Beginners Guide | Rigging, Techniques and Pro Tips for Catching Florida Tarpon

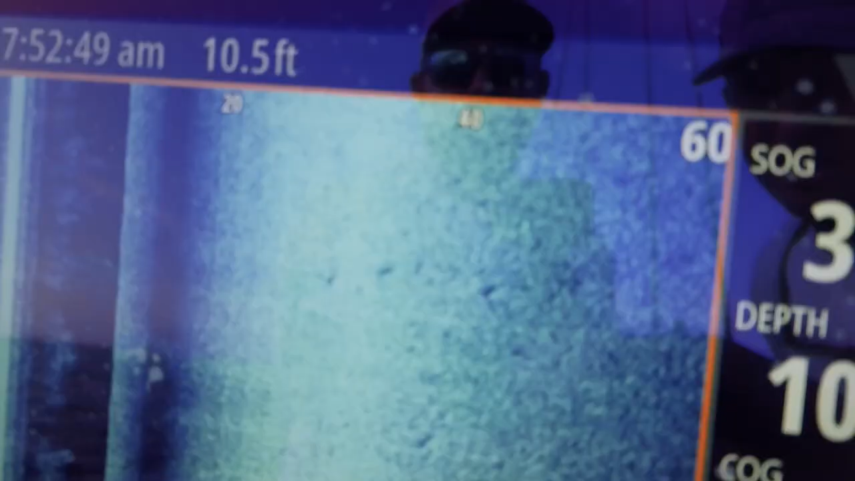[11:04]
don't have size scan imaging it's pretty much
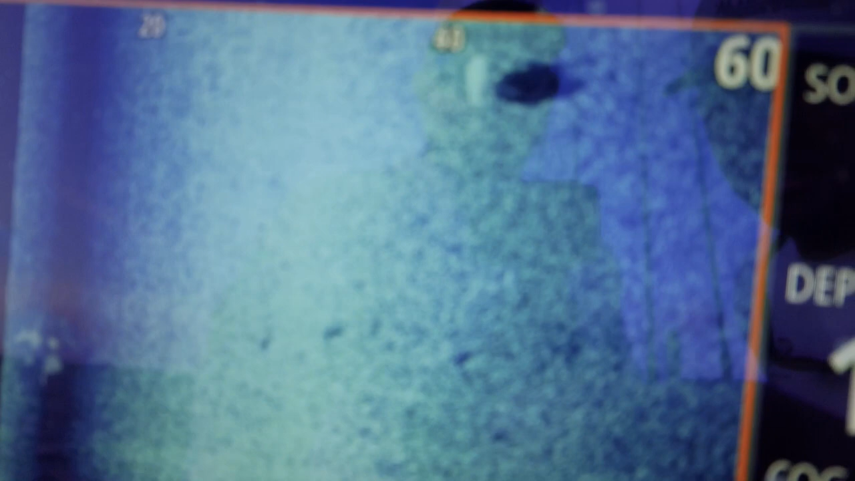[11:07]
a must when you're talking fishing if you really want to hook up a lot you got to be able to see these fish on down scan when
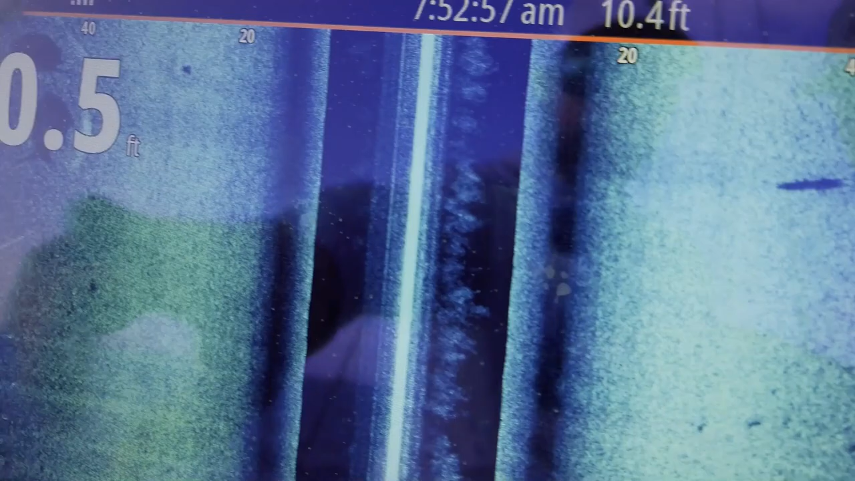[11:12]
they're pinned down to the bottom and a lot of it's going to be a waiting game waiting on tides waiting on moons you know depending on where you're at in the day but I hope these